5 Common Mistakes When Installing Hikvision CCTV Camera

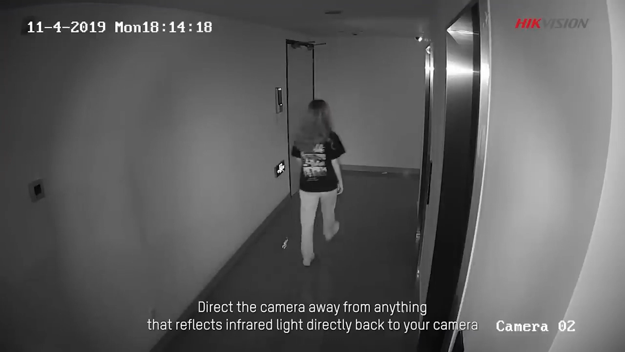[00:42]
Direct the camera away from anything that reflects infrared light directly back to your camera like walls or glass, as well as other direct light sources.